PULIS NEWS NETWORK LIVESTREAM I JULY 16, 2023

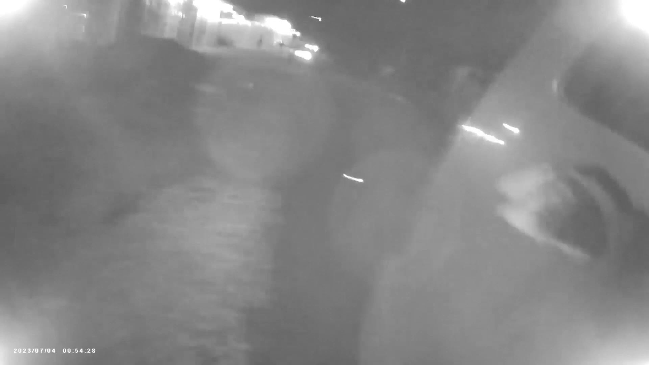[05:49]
nakatunog ang dalawang subject na agad na tumakbo patungo sa madilim at bulubunduking
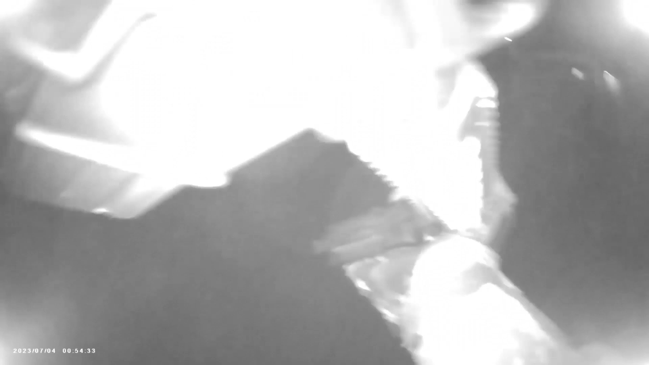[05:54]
lugar na dahilan upang sila ay makatakas mula sa operating team.